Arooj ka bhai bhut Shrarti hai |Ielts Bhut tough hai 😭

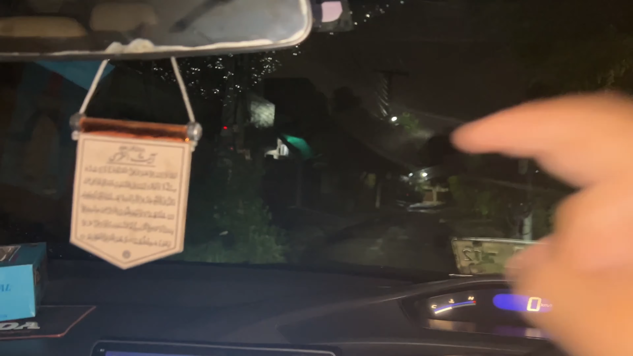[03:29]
पागल हो रही है ना ये, देखो नहीं हो रही, हल्की हल्की बारिश हो रही है, मुझे वाइपर चलाने अच्छा लगता है। खैर अभी इसको ड्रॉप कर रहा हूँ और आप निकल रहे, फिर उसके बाद देखते हैं कैसे।